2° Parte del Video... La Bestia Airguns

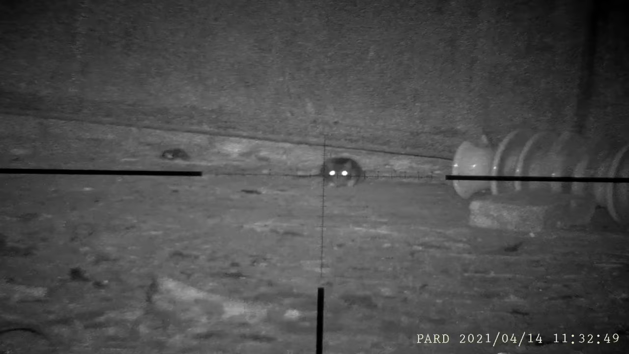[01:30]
Ay, sale re. Sí, guarda, Rafa. ¿A dónde está vos?
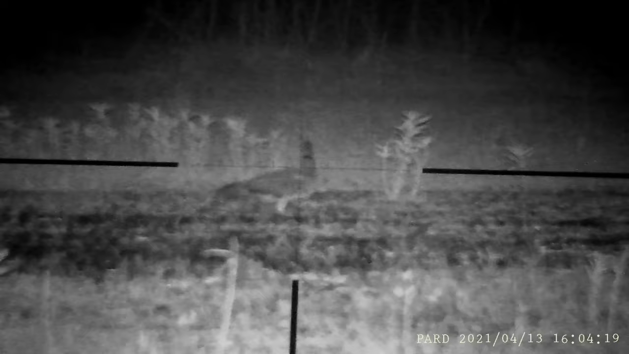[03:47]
Bueno, a ver si le pegamos al chajá.
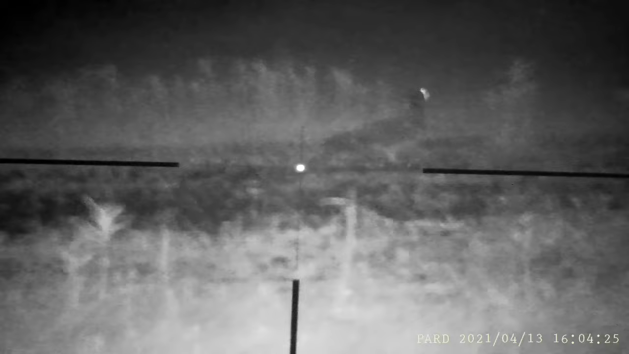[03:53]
No sé la distancia que está.
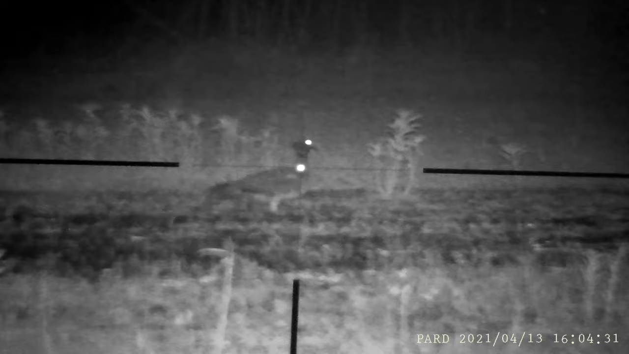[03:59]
Bueno.
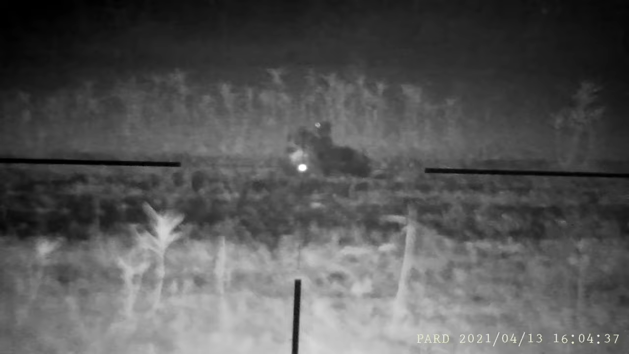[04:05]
Ahí le di. Vamos a tirarle otro más.
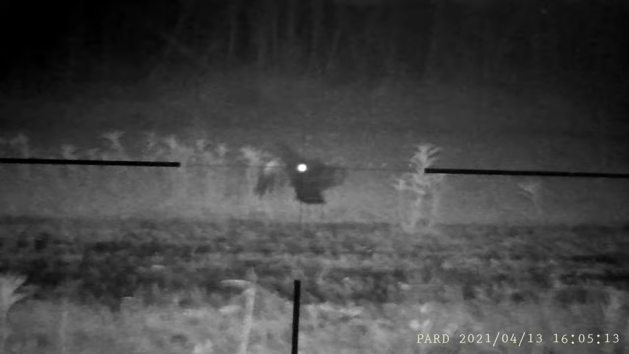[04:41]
Ahí está, ahora sí. Ese creo que es un pato.
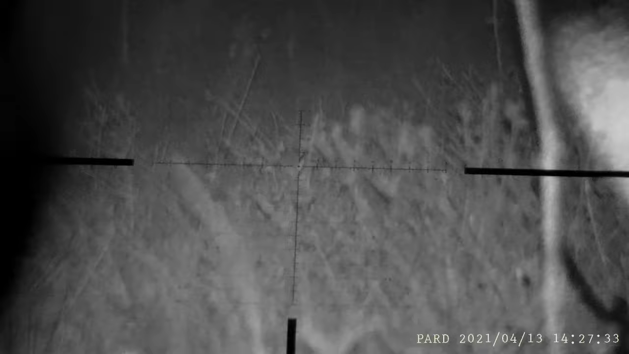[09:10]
Sí, quedó seca en el lugar. Sí, ¿Viste cuando la dejas?
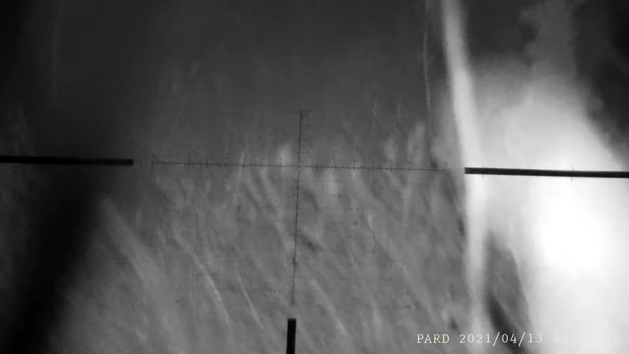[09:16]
¿Viste? Sí. Dale que yo te alumbro ahí. Ahí está. Ahí derecho. Vamos todavía.
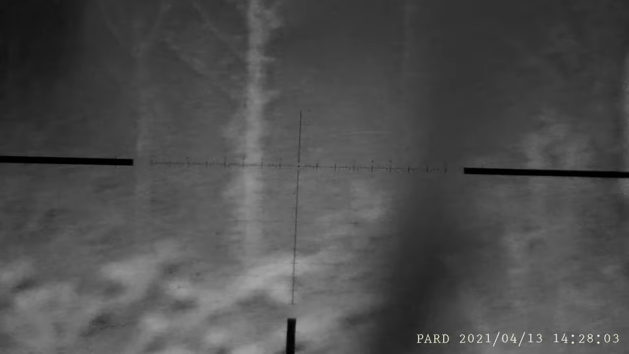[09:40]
Está difícil hoy, está difícil, pero bueno, ahí van saliendo los tiros.
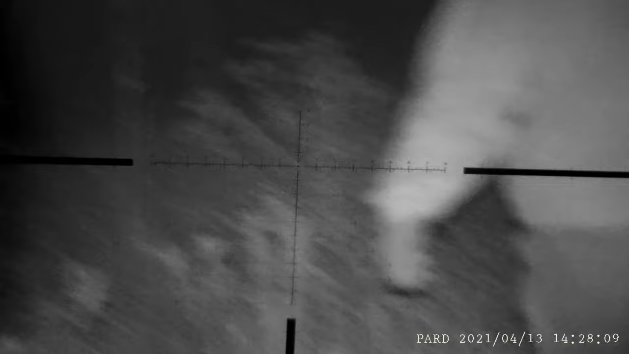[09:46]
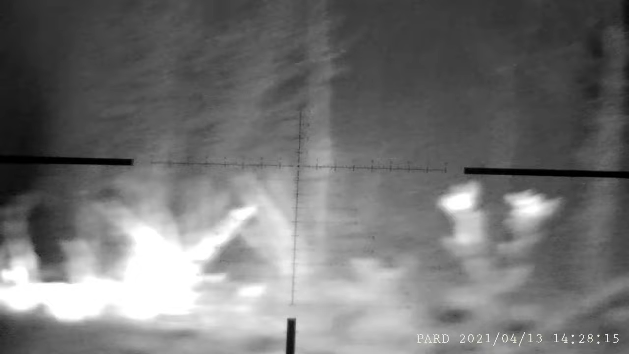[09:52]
Para este lado, Rafa, para este lado ahí. poquito más adelante.
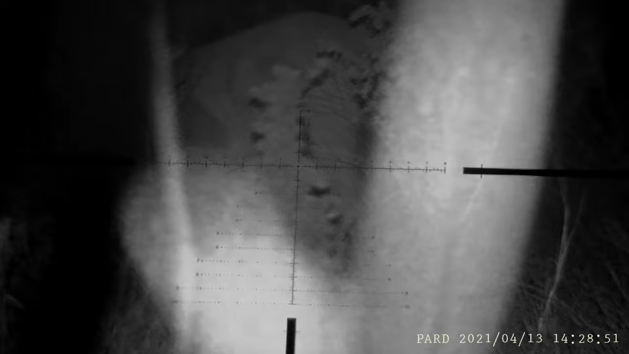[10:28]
Ahí está la liebre. Apaga, apaga la linterna.
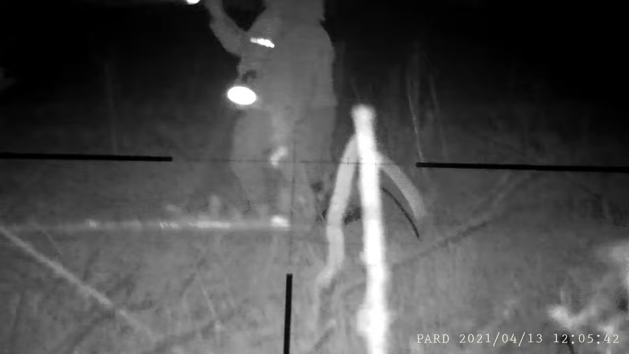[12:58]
Bueno, ahí la primera. Levantala, Rafa.
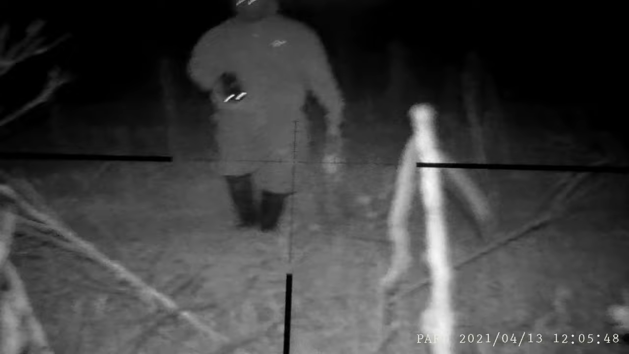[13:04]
Levantala.
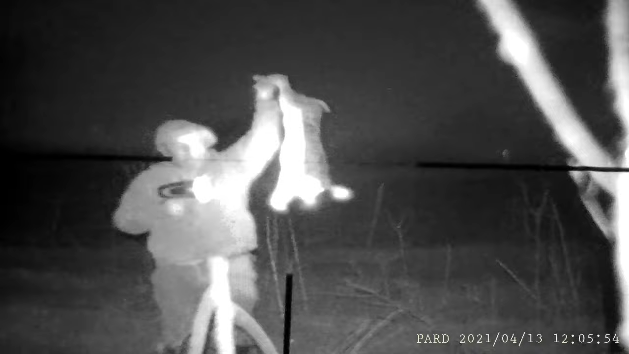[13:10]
No, no alumbre, no alumbre.
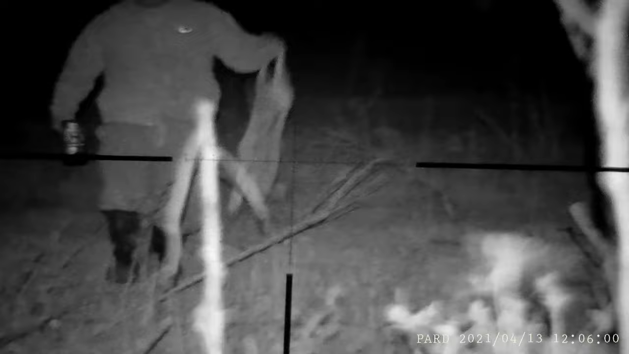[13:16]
Ahí está la primera de la noche, ¿eh? Parecía que no había quedado, pero ahí está.
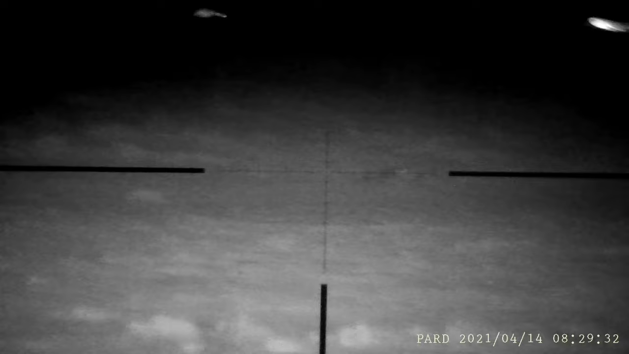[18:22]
Ahí derecho. Ahí está los saltos, mira. Acá. Ahí está los saltos. Ahí. Ahí está, ya revolcándose derecho.
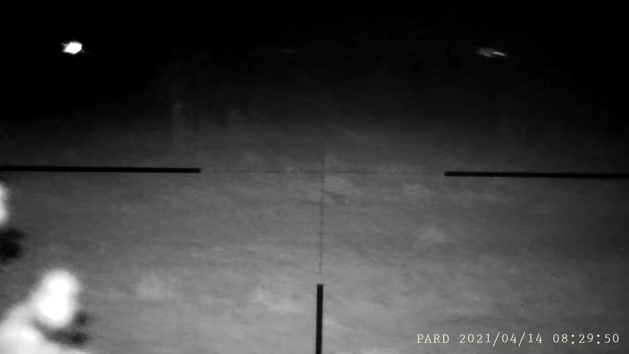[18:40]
Ahí la busca el Rafa.
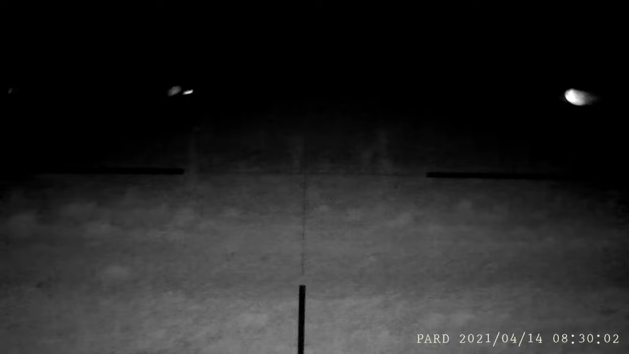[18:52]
Ahí está, a ver qué grito.
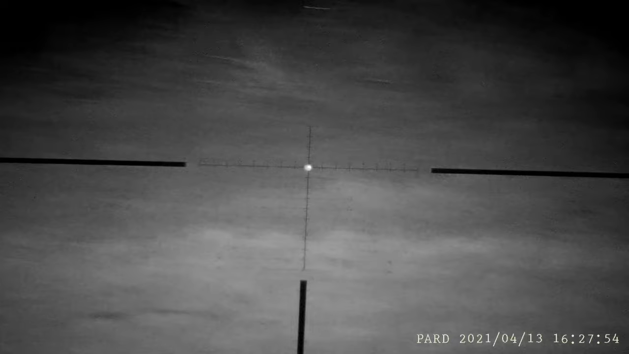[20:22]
No, un tero. entero. Pobre bicho. Ahí está la liebre. Quedó en el lugar, ¿eh?
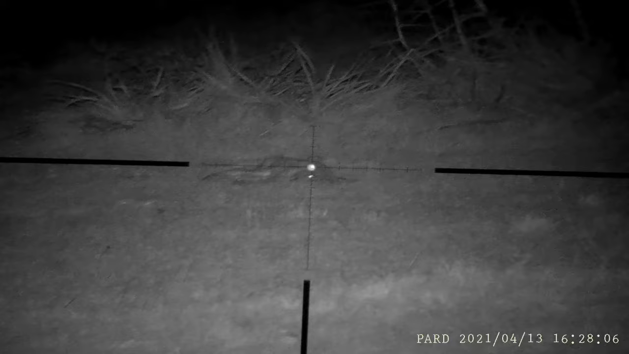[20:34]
Qué lindo que se va a ver esa en cámara lenta, ¿eh?